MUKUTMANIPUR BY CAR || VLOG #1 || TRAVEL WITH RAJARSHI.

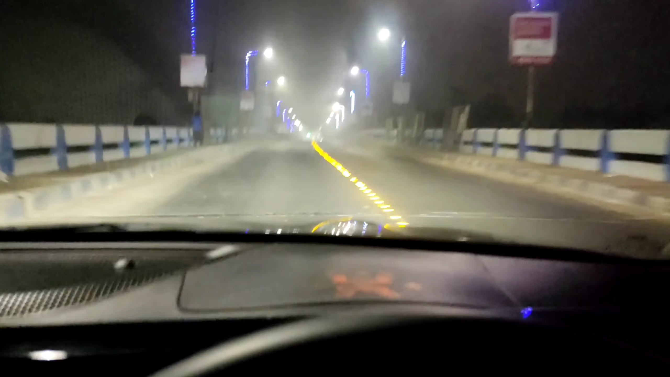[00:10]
12th December, अखन बजे घड़ी 4:20, आमरा चले मुकुटमणिपुर दुर्गापुर एक्सप्रेसवे धरब। तार आगे एखन बाड़ी थेके सबे रवना दिएछि, पुरोपुरी अंधकार, भोरेर आलो फोटेनी। देखो साथे थाको, आबार पड़े देखा होच्छे।
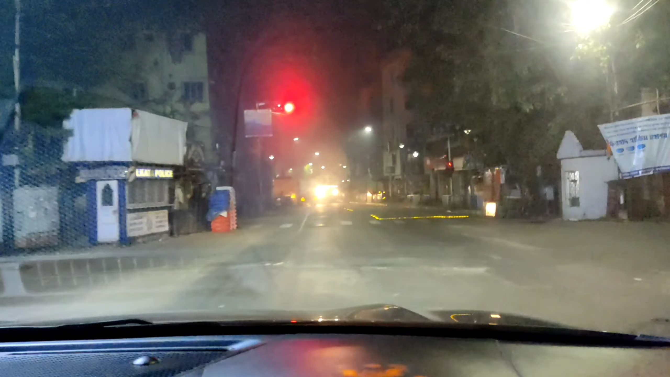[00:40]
एखन आमरा दुर्गापुर ना हुगली द्वितीय हुगली सेतुर उपर दिए चलेछि, द्वितीय हुगली सेतुर उपर दिए चलेछि।
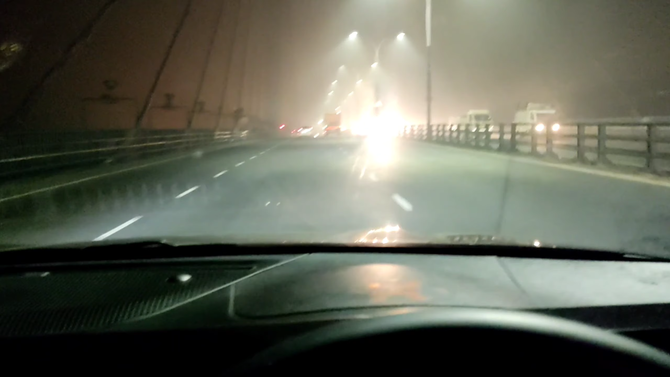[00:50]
बाजे 4:30,
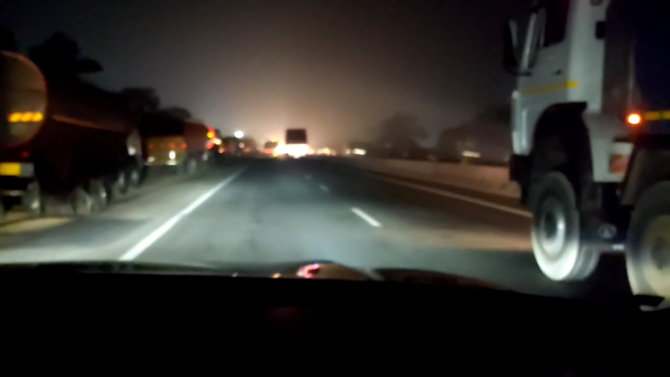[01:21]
এসছি আসছি টোল প্লাজার দিকে যাচ্ছি। টোল প্লাজা ক্রস করে তারপর সোজা দুর্গাপুর এক্সপ্রেসওয়ে ধরে শক্তিগড় বর্ধমান পর্যন্ত যাব। দেখুন রাত্রিবেলা এখন ঠিক 5টা বাজে ঘড়িতে, ভোর হয়নি এখনো, আলো ফোটেনি।